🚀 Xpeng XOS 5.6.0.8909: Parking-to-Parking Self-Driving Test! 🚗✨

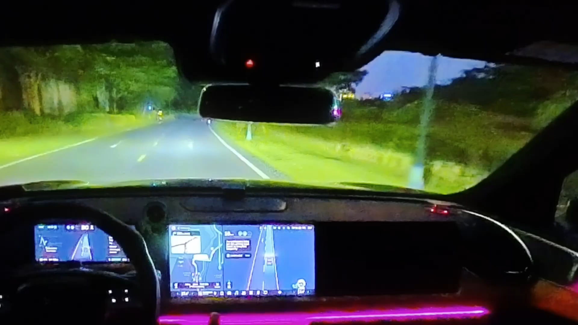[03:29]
However, we started off with X-NGP. So it's strange that now, uh, X-NGP is not able to sort of, um, take over, um,
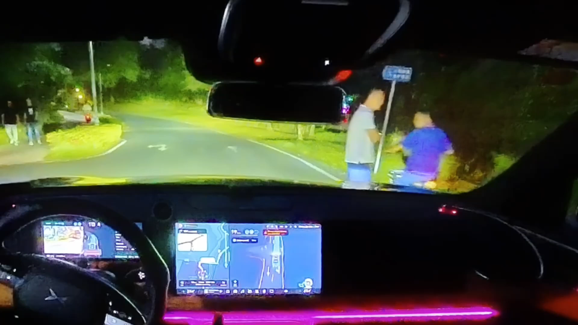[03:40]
and it is, um, sluggishly in LCC mode. Uh, it's certainly not going to be able to successfully make, um, this, um, section of the road. Um, it's asking to take over.
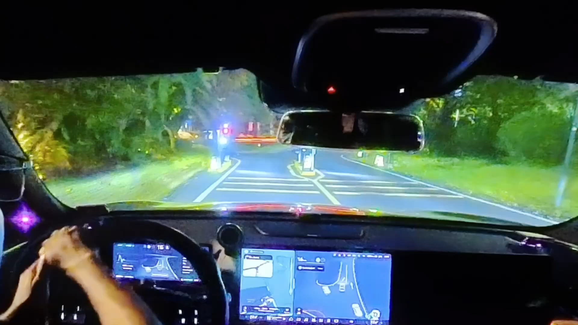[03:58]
So I certainly need to take over. Um, yeah.
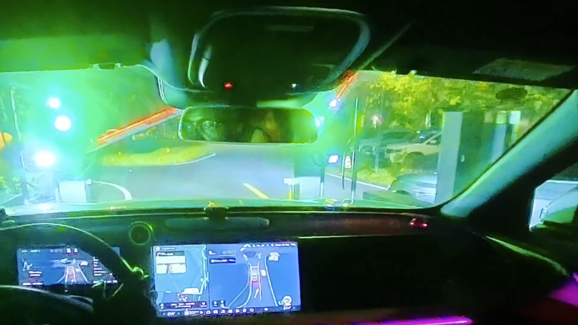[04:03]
So that wasn't really confidence assuming. Um, we can activate it again once, um, I get onto this side road.
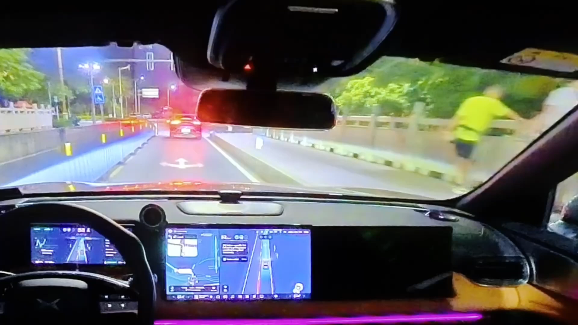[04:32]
Um, you remember this, um, junction if you watch, um, my other video. It's a four-point intersection. Uh, and the expected protocol is always to stop, observe before, um, entry.
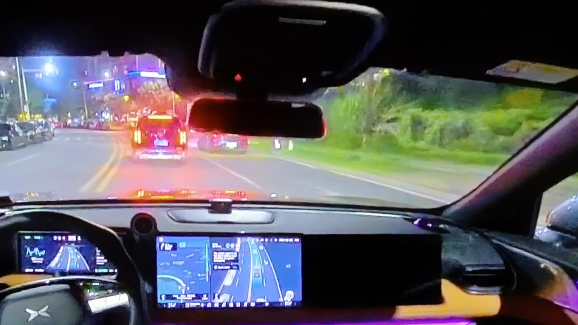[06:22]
We are coming up to sort of T junction and we got cars that are sort of getting into this main road from the right, got to see the car sort of negotiate with those that are turning in but again that was pretty much a smooth sort of sail, there wasn't any challenge.
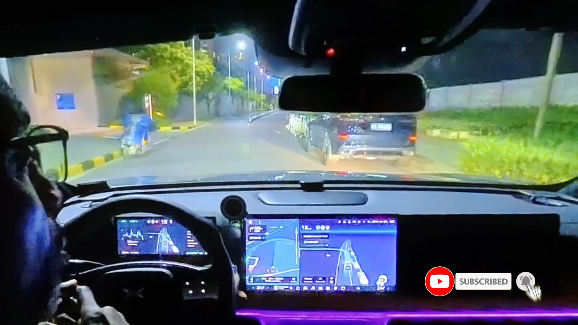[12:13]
that's entrance well certainly is not going to be able to